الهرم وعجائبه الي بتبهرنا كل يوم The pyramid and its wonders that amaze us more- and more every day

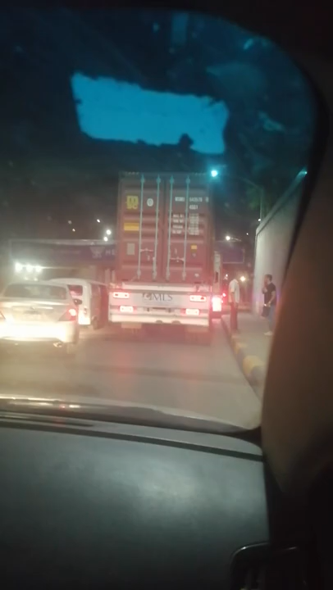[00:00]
هو دي اغرب حاجة في محافظة الجيزة يا جماعة ان في مقطورة وشايلة كنتينر وتزنقل تحت الكوبري.